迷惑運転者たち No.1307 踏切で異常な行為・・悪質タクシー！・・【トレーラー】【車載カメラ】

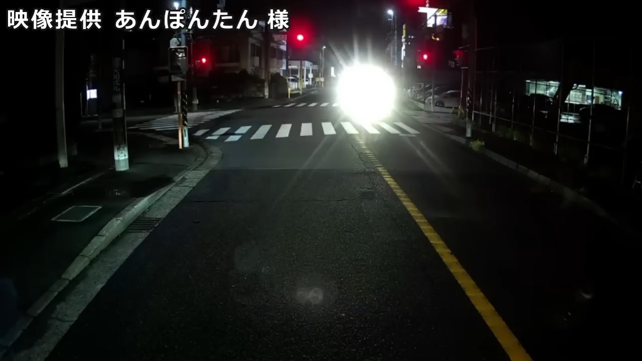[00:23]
気づかねえのか、わざとだ。俺もハイビームにしよう。あれ、何なんですか、飛ばしてさぁ。あ、おいしいな、こいつは。もう行っちゃってさぁ。なんだこいつ、ハイビームか。くそ、眩しいけど、見えねえぜ、おい。